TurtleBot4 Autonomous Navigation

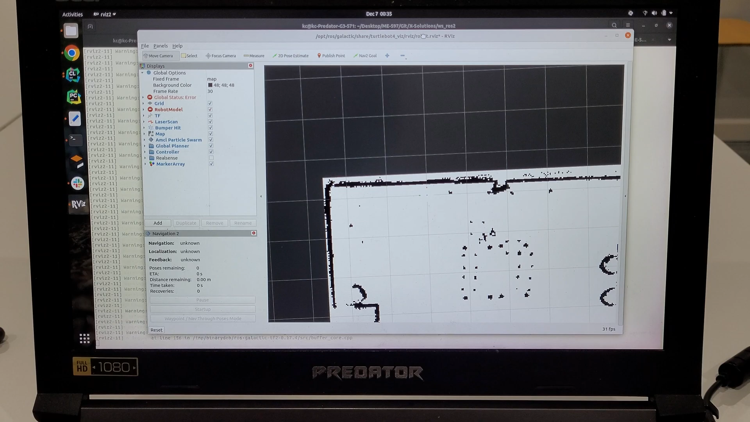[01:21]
And here it has started up Arvis and behind the scenes it's also started up the nav2 stack.
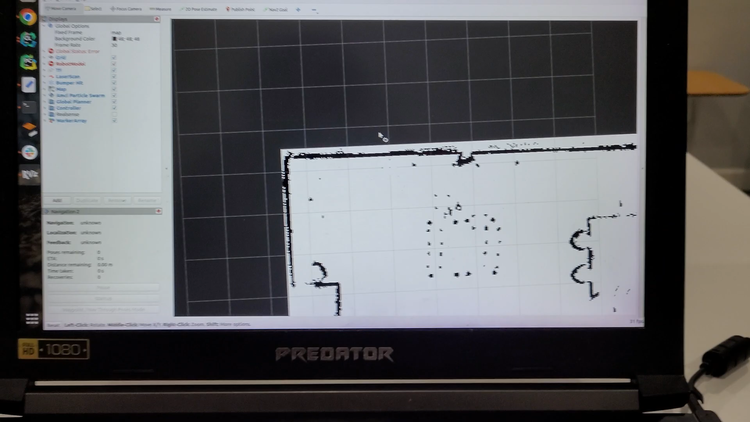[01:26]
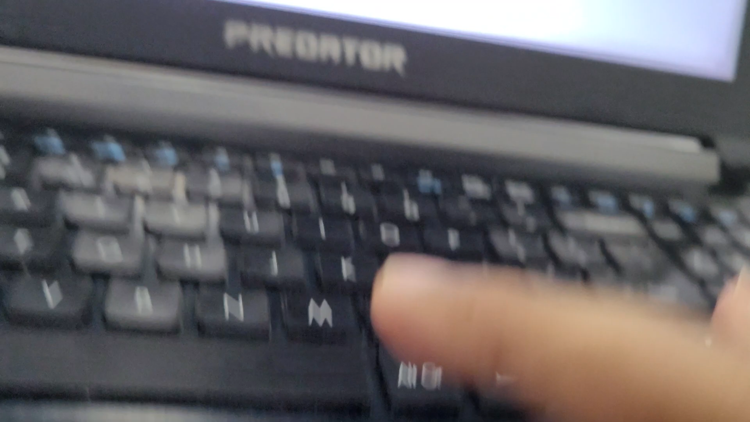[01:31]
So once I've opened up Arvis, I'm going to give an initial pose and this is the initial pose.
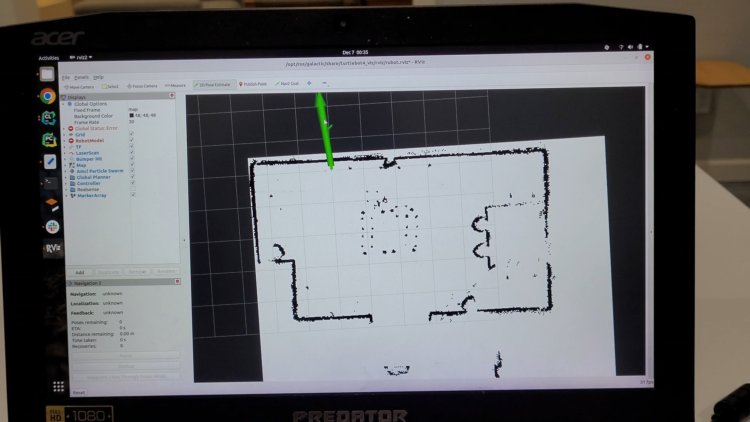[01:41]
The TotalBot 4 is facing the wall and here you can see it successfully localized itself. And another thing to note here is if you click on publish point and if you hover over the map in the bottom
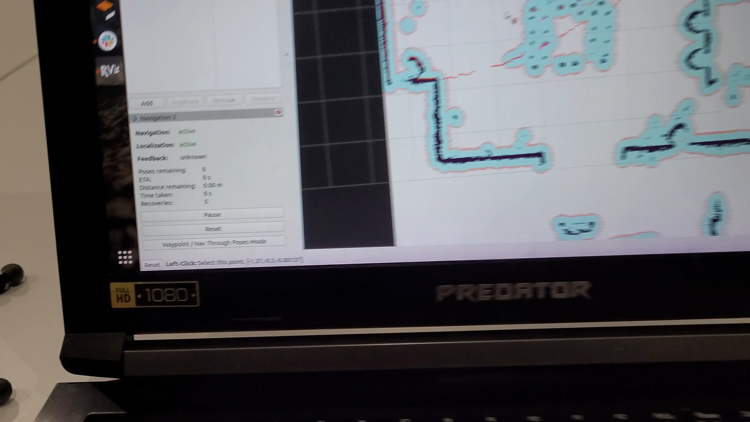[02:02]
left you can see the coordinates of the point and it's of the order x comma y comma
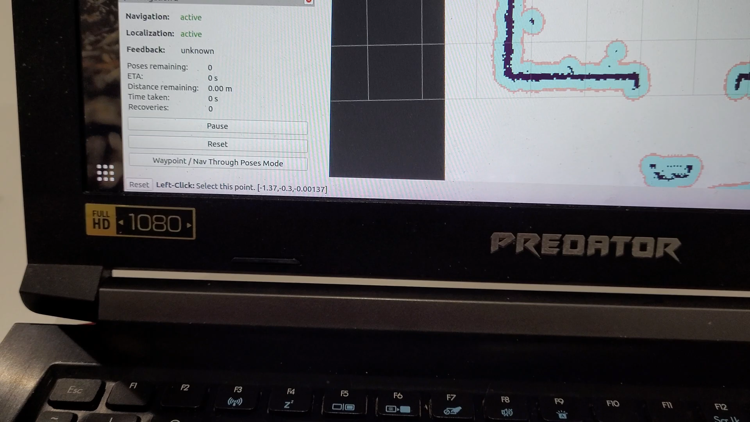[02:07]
orientation. So if I hover my point over here around here
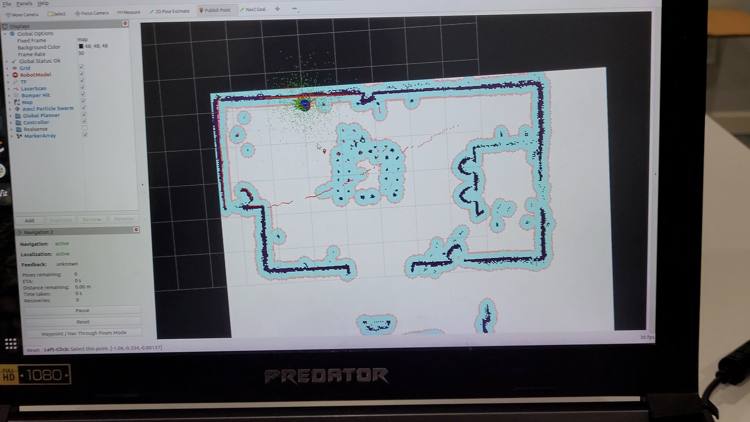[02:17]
that's close to the value of x is
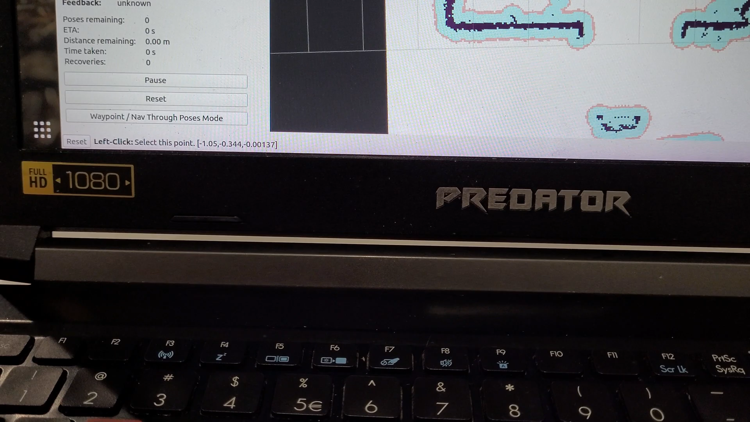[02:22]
minus 1.05 and the value of y is negative 0.34 and the orientation is almost 0.
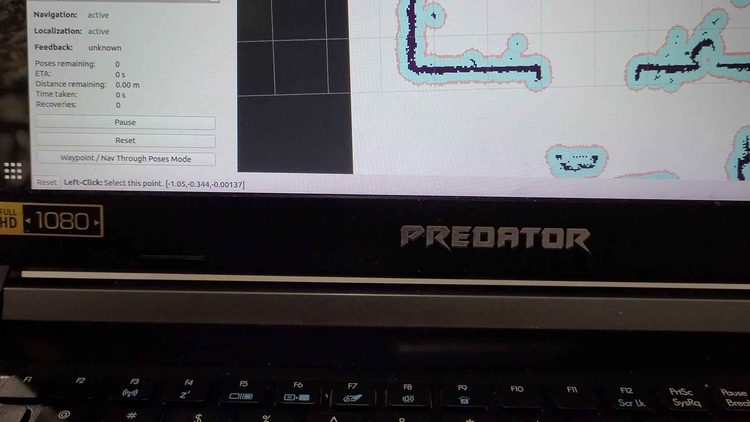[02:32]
So in my AutoNavigator executable I'm commanding the TotalBot 4 to go to this point.